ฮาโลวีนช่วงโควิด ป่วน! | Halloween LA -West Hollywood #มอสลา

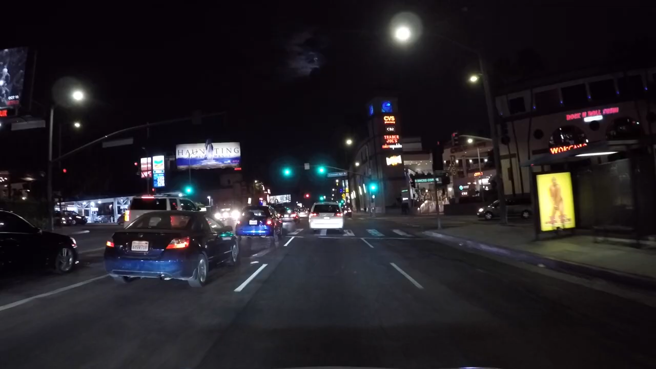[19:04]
ังไงบ้างก็จะเห็นว่ารถเยอะนะคะออกมาเยอะถ้ามองไปข้างๆพวกร้านอาหารอะไรอย่างนี้ก็มีคนเขาออกมานั่งแฮงเอาท์มานั่งกินข้าวกันนะคะตรงนี้ก็จะเป็นถนนซันเซ็ตนะคะ